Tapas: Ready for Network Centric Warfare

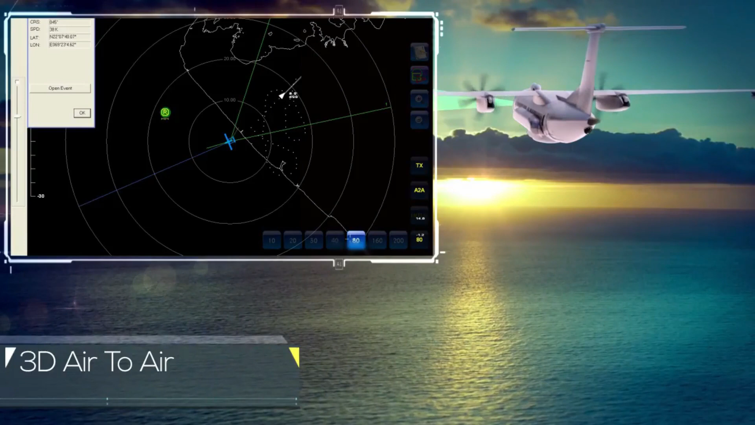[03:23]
Now this radar generates electromagnetic pulses that illuminate the ocean surface. The radar pulses are reflected by the capillary
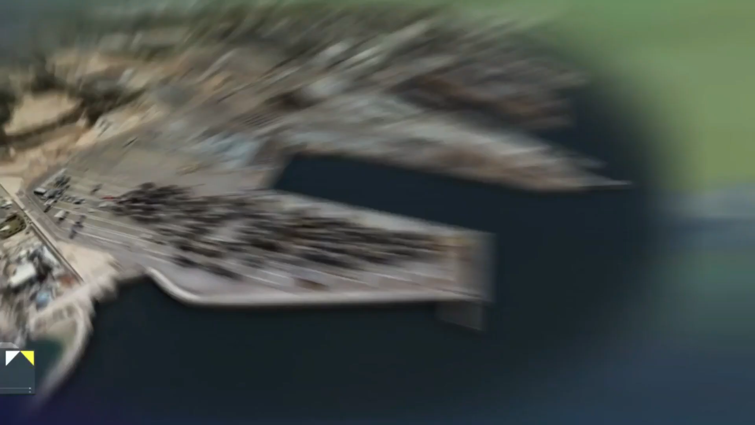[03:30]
waves which the wind creates at the surface of the sea. The reflected signal is then processed into an image where a clean sea will appear as a grey background,
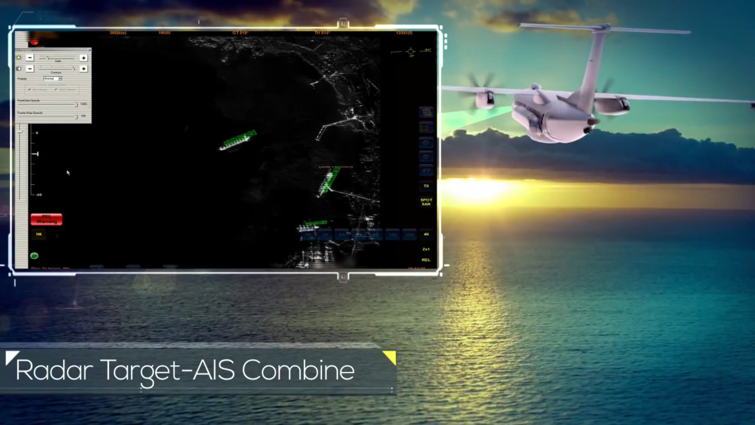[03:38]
oil spills will appear as dark areas and vessels and platforms as bright spots.